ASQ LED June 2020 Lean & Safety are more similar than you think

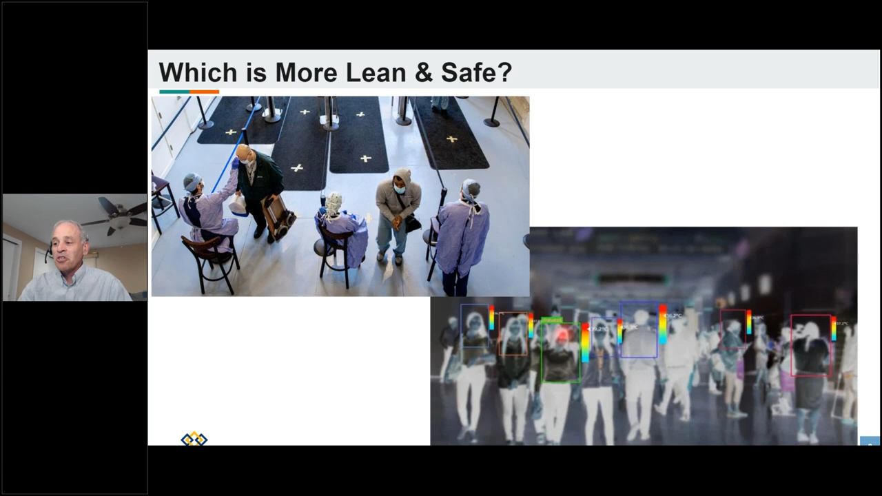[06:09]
there's easily available technology that could as you say in the bottom picture could easily pick out an employee or a person or a community person that has an elevated temperature um and then there's even you know simple ones that are are